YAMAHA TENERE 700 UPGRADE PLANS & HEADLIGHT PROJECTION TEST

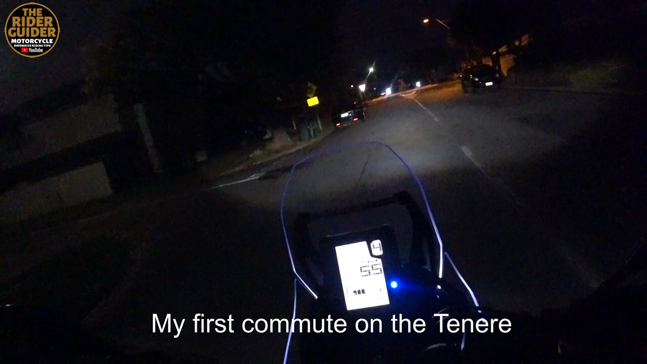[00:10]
I don't know if anybody's actually shown that this is the new Yamaha Tenere T7 and I'm the luckiest bloke alive because I've got one
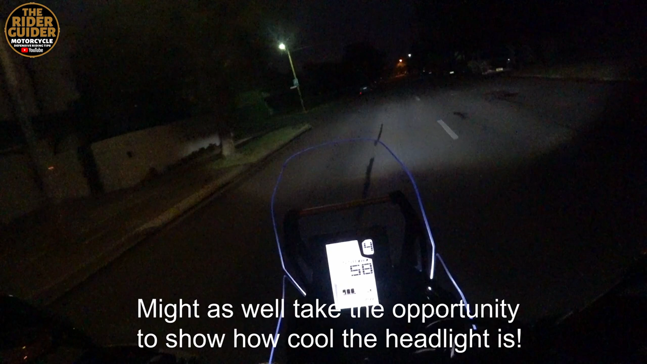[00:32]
quite impressed with that headlight nice bright dash I like that even with my worsening eyesight I can just about read that
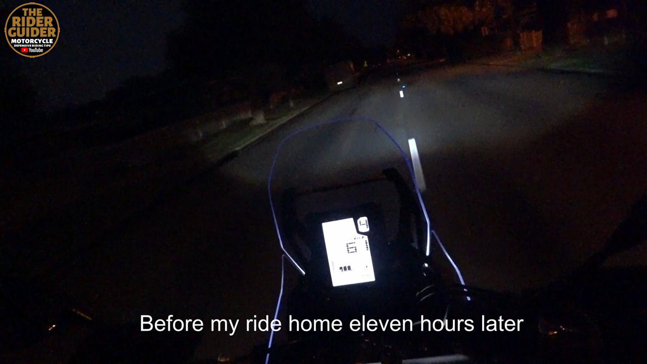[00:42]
I love the glow around the screen that looks ace doesn't it